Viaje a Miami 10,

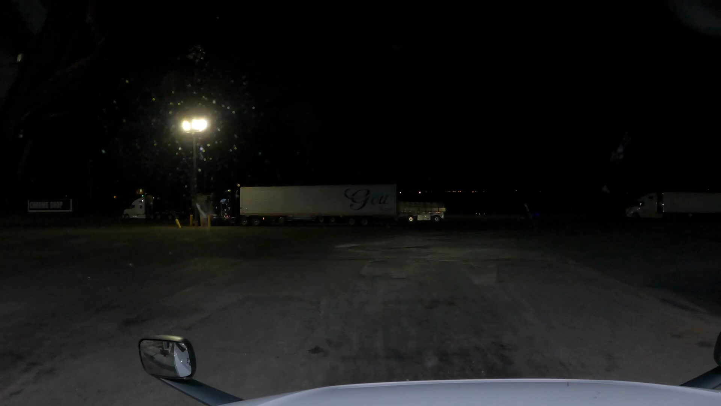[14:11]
Las 2 de la mañana, 48 minutos. Mientras todos duermen, nosotros acá seguimos chambeando. Paramos quizá la media hora en la ruta del sabor. Pero ya nos vamos. Vamos a seguirle dando la ruedita. Todavía nos faltan 5.58 minutos de manejo.
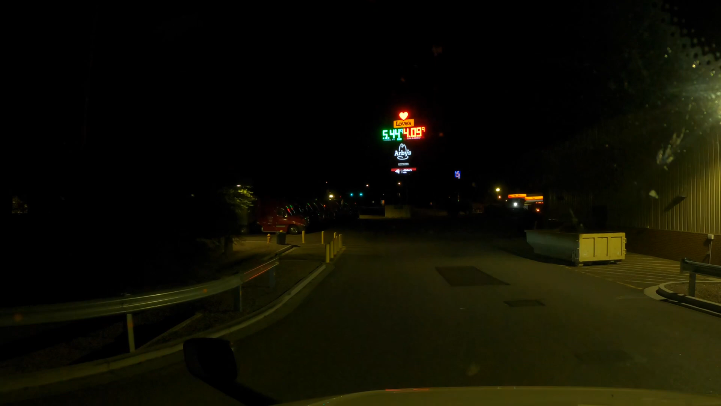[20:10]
Ahora tú se apaga para las bombas, se dice. Vamos a ver si no se llenó ya. Porque ahorita no había nadie. A ver, uno, dos, tres. Hay tres nomás. Con una, no quiero más. Con una bomba que esté libre.
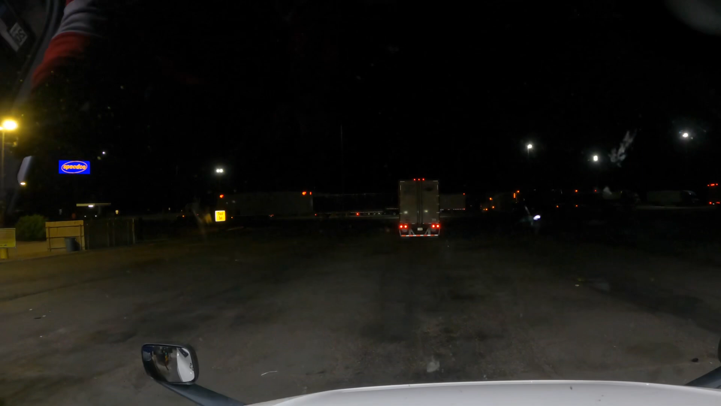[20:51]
O sea, dicen de una vez. Para no parar y la vez, mejor echamos aquí en Eloy, Arizona, de una vez y ya nos vamos directo con la fecha.
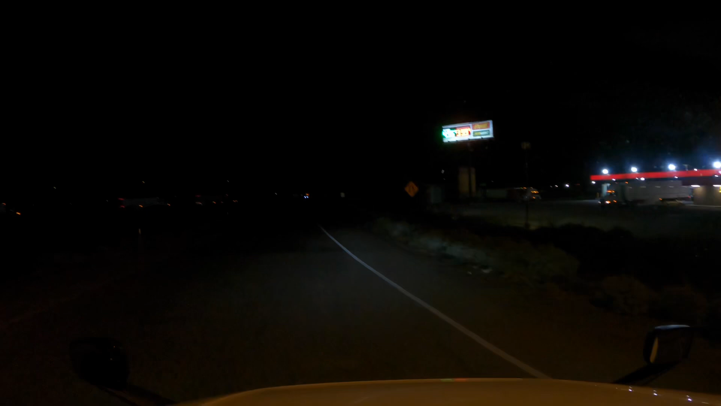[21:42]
Por aquí salimos directito, directito al 8. Salimos del 10, entramos directo a la 8. Se ve ni más.